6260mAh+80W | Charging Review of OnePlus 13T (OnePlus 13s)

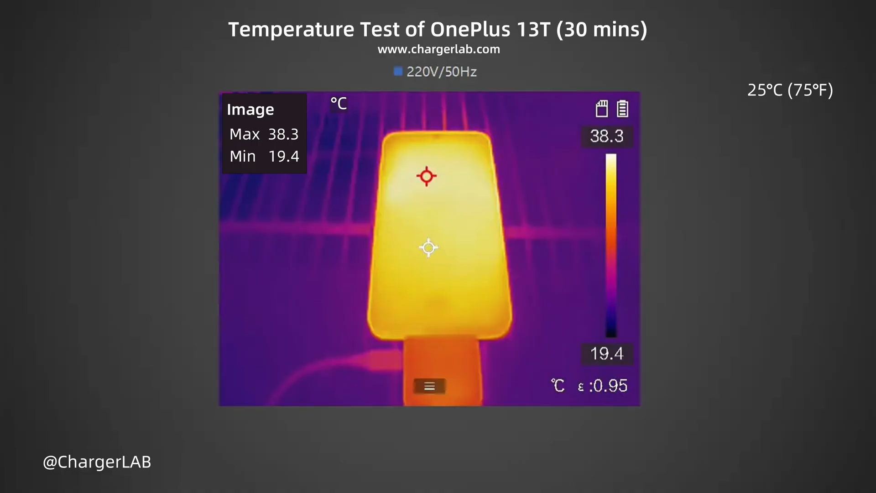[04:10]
On screen: max 38.3°C, min 19.4°C, scale top 38.3°C, scale bottom 19.4°C
the back is 38.6 degrees celsius after 30 minutes the maximum temperature on the front is 38.3 degrees celsius the back is 39.1 degrees celsius
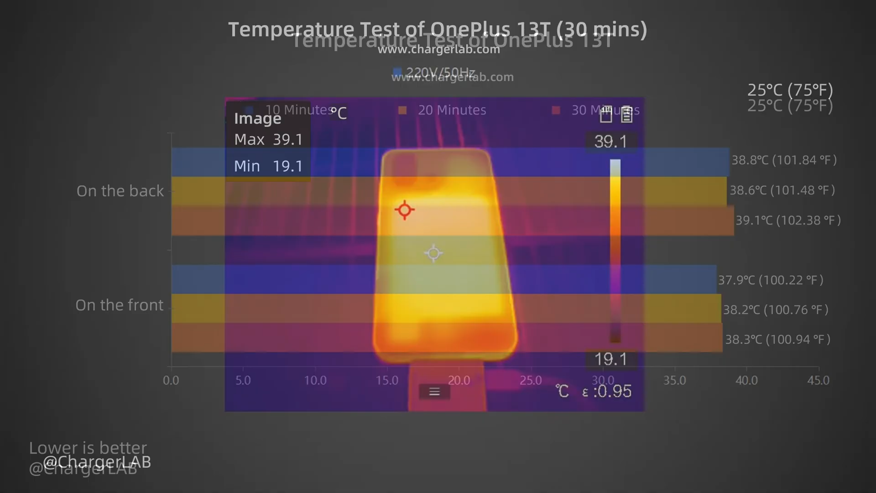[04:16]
during charging for 30 minutes the temperature is between 37.9 and 39.1 degrees celsius considering